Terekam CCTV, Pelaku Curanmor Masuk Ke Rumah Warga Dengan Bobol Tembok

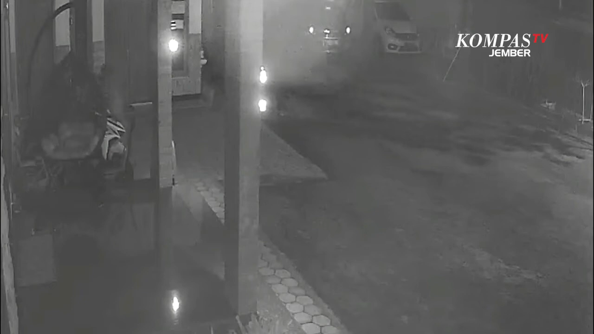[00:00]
Rumah seorang mantri kesehatan desa di Kecamatan Ledeombo, Kabupaten Jember, Jawa Timur di Satroni, kawanan pencuri sepeda motor.
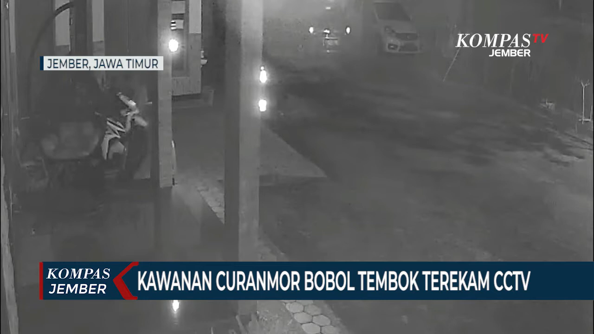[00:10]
Pencurian itu terjadi pada minggu dini hari kemarin dan terekam kamera pengawas. Dalam rekaman kamera pengawas tersebut, terlihat pelaku masuk halaman rumah milik Saiful Bahri dengan membobol tembok belakang. Pelaku sempat membawa dua unit sepeda motor metik yang terparkir di teras rumah. Namun pelaku hanya berhasil membawa kabur satu unit sepeda motor.